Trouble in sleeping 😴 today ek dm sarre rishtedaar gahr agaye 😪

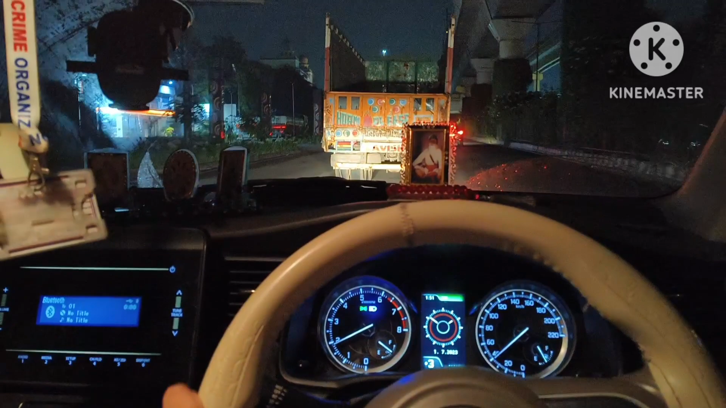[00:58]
आ चुके हम गुरुद्वारे मोती बाग साहब, इतनी ये शीशे पे मेरे ओस क्यों जम रही है, मैं बार बार ये वाइपर से साफ कर रहा हूँ फिर ओस जम जा रही है यार।